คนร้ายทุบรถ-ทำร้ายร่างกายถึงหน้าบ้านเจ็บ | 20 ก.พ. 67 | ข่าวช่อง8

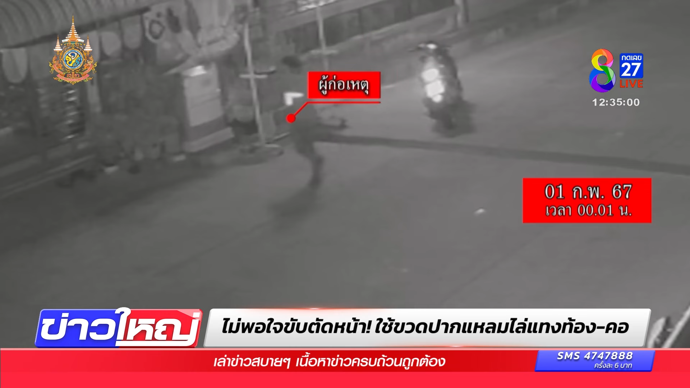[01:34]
หน้ามาสักผักหนึ่งก็เจอไวรุ่นชายที่ขี่รถออกจากซอยตัดหน้ารถซึ่งเขายืนยันนะครับว่าเขาไม่ได้เชี่ยวชนไม่ได้บีบแตลไร่ด้วยเนี่ย debriefวงจรปิดอีกมุมก็ชัดเจนเข้ามีหลากฐานทั้งหมดเลยจากนั้นมีมันรุ่นชายขีวรถตีคู่ขนาดมาก่อนจะชลอหยุดรถแล้วก็หาจังหวะจากนั้นขีวรถตามมาถึงที่ไอ你在